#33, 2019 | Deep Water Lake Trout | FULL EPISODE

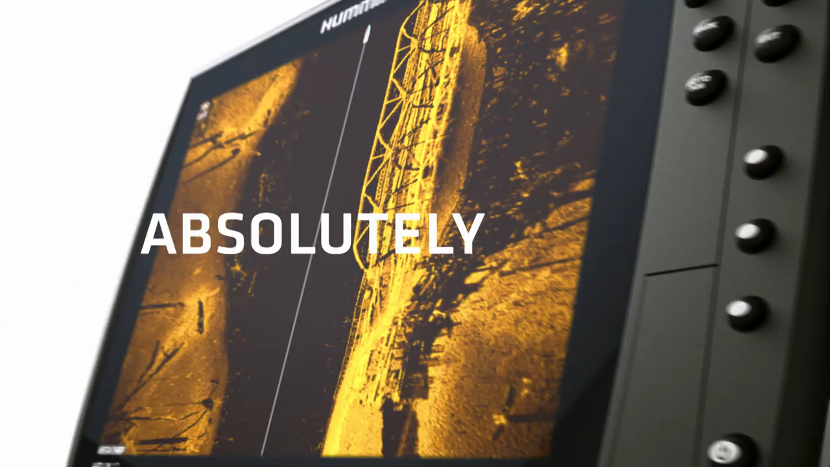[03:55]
The days of wasted casts and missed opportunities are over.
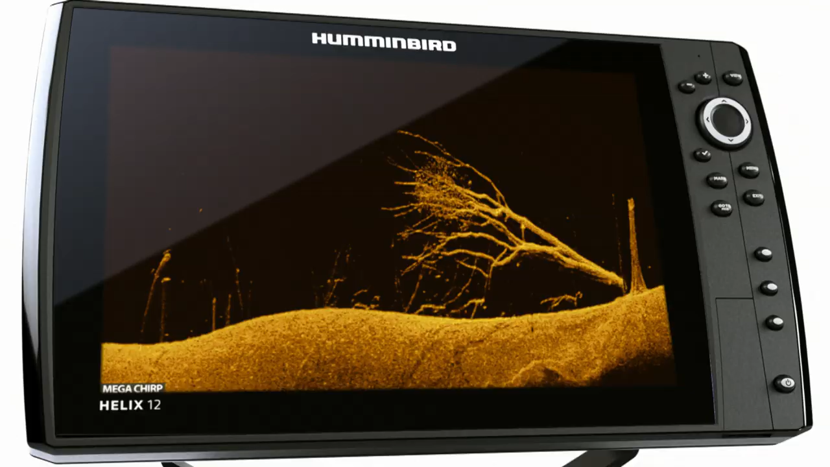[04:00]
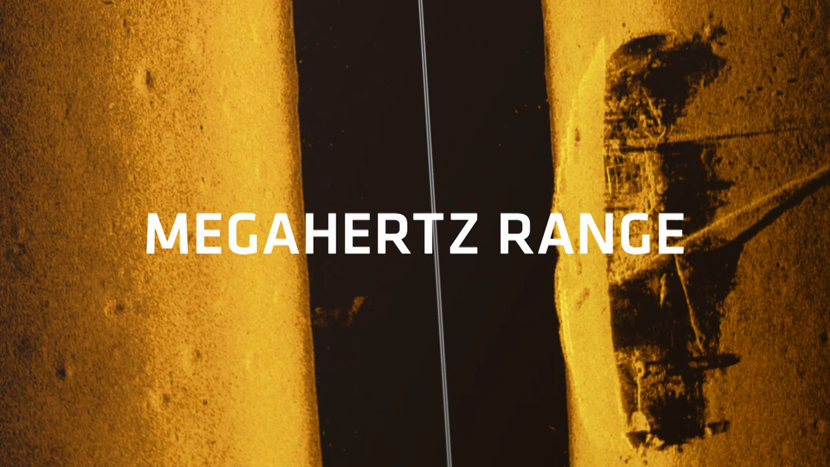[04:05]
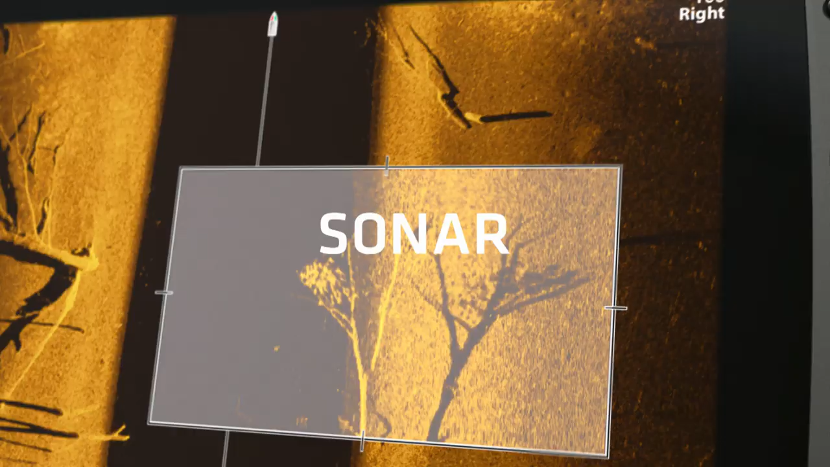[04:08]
Because higher frequency sonar means higher frequency of this.